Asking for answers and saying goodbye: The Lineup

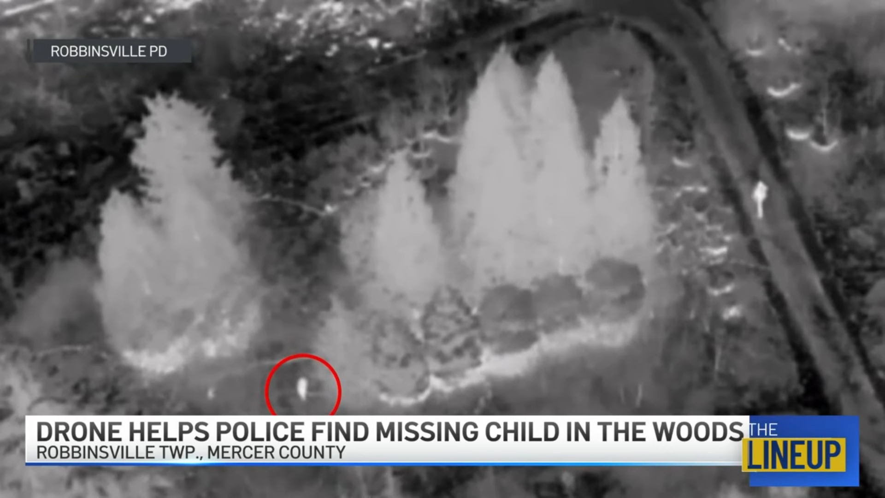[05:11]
got a call for a missing child who was last seen running into the woods look at that they'd launched their drone which was able to find the child through thermal imaging and it only took 10 minutes to do it then you could see a police officer and a canine from another department were able to move in and safely rescue that child incredible right philly sports fans at their sights set on baseball about two months away from the phillies